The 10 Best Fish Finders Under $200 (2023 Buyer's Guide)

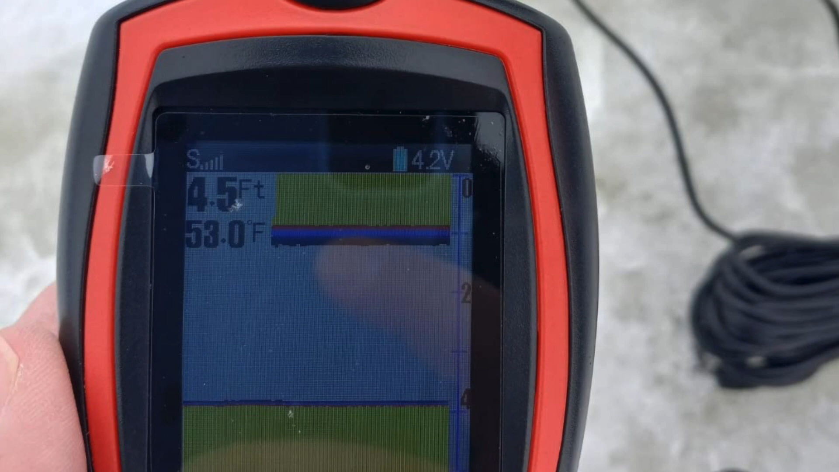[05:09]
On screen: depth 4.5 ft, water 53.0°F
It has a 45 degree beam angle with 200 kHz in detection. The fish finder is rechargeable.
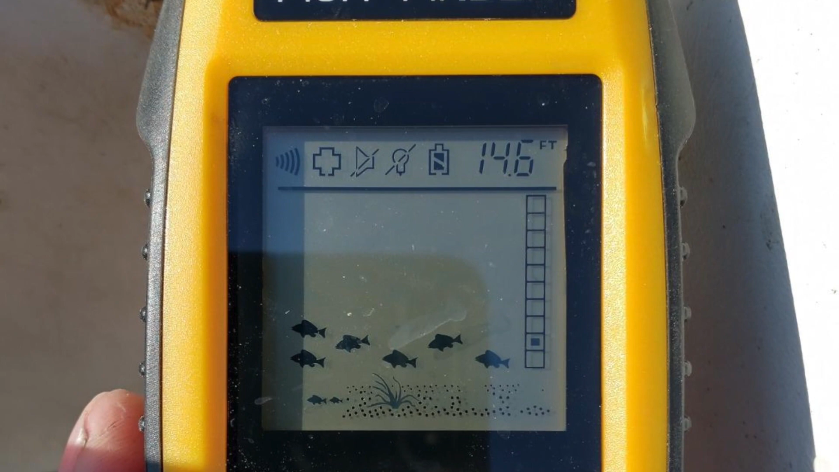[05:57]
This Reconc Handheld Fish Finder has an LCD display with a sonar sensor transducer.
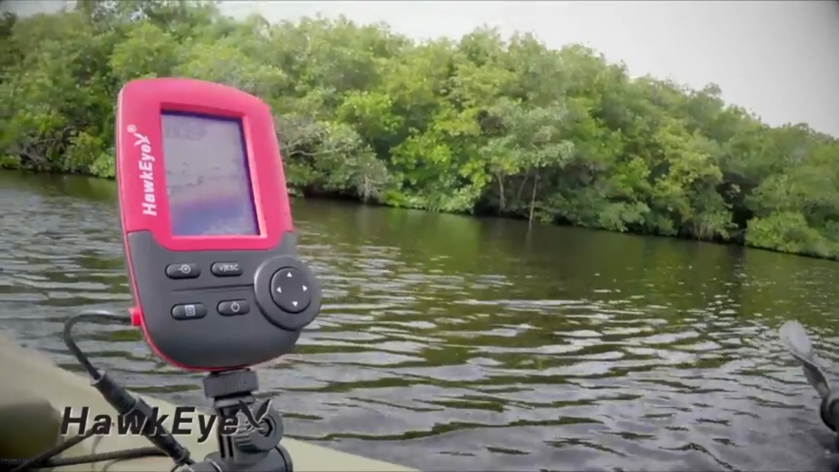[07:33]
View HD color display that depicts sonar data in a series of icons.
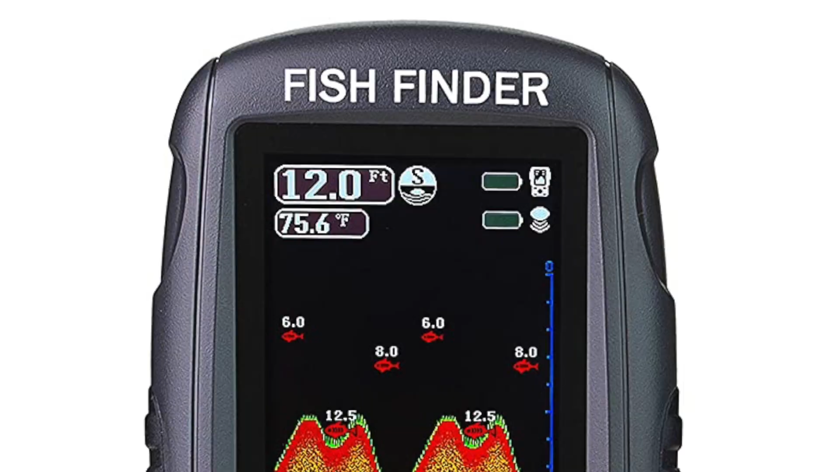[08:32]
On screen: depth 12.0 ft, water 75.6°F
This Ventirior Rechargeable Fish Finder comes with a 2.6 inches clear colored TFT LCD display.
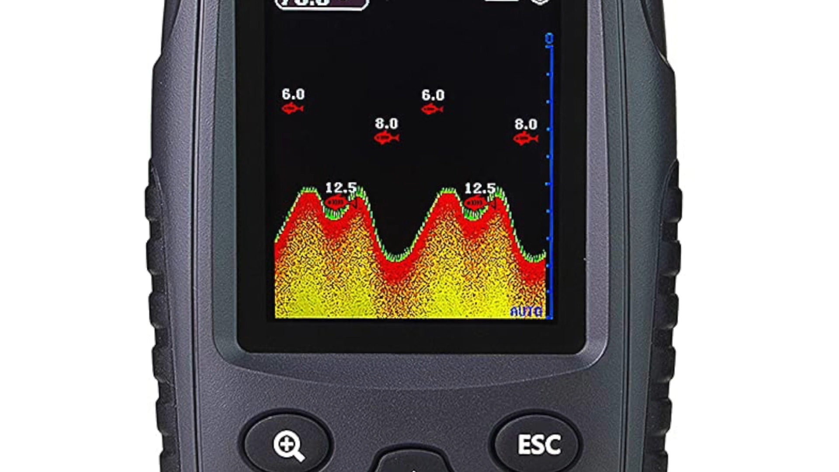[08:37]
Which enables you to read the screen in bright sunlight or at night.
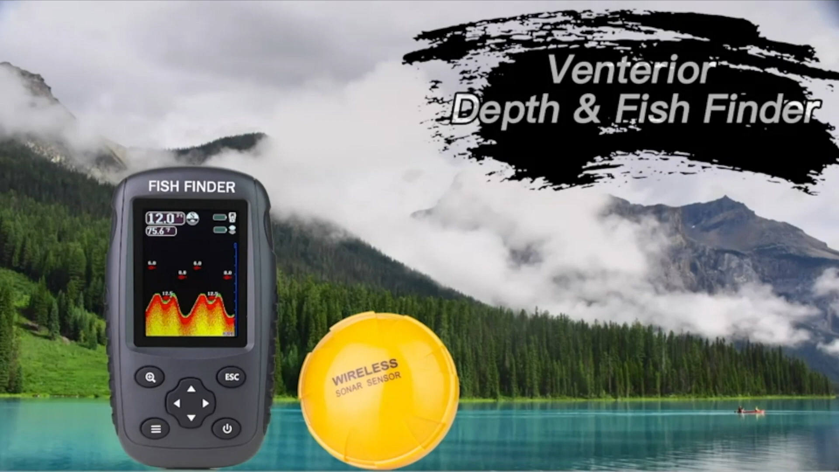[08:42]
It applies to lakes, rivers, seas, and other fishing environments.
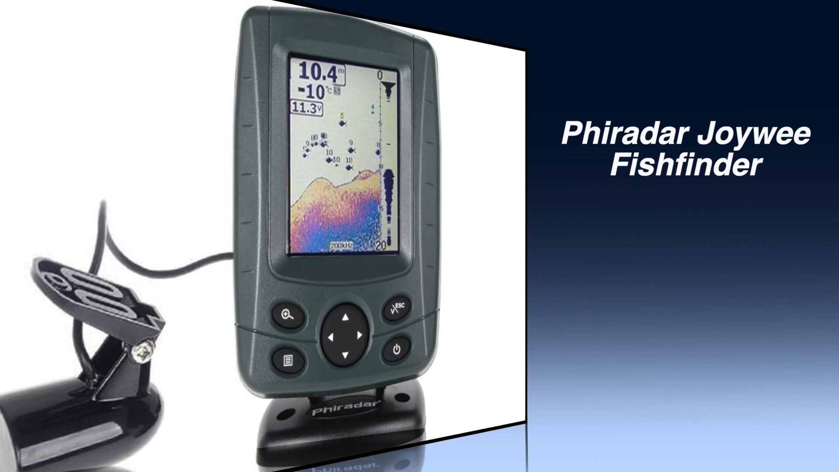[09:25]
On screen: water -10°C
FiRadar Joywe Fish Finder. This amazing fish finder is specially designed for amateur and professional fishermen to find a fish's location,
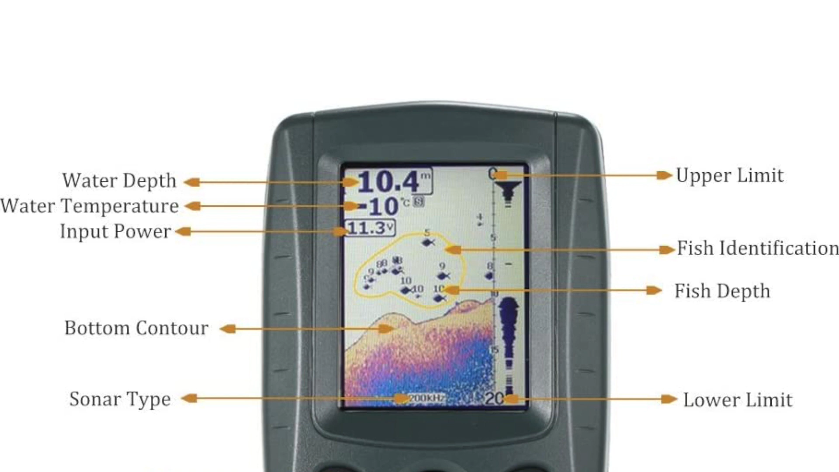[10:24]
On screen: depth 10.4 m
It also has a display of different bottoms in the sea,
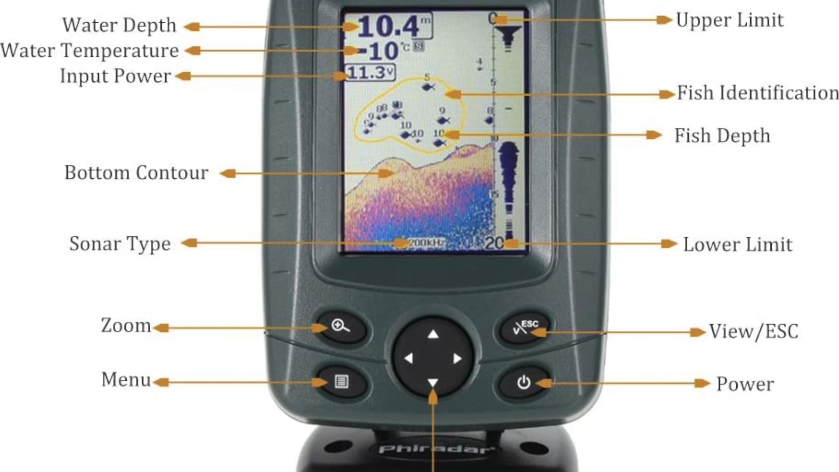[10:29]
On screen: depth 10.4 m
800 watts maximum output power, 100 watts RMS power, and battery strength indicator.
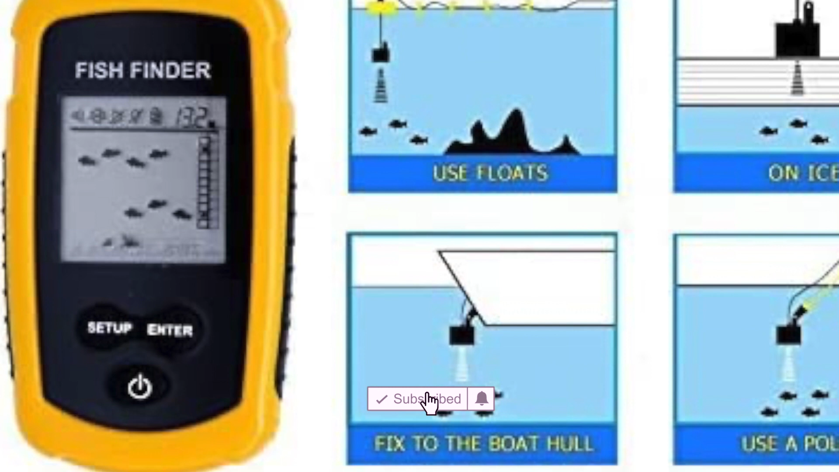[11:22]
It can be shown either in feet or meters. The fishing sonar sensor is with 25 feet cable and removable transducer float. It includes 5 modes of sensitivity options, battery save mode, backlight mode, fish and fish school alarm.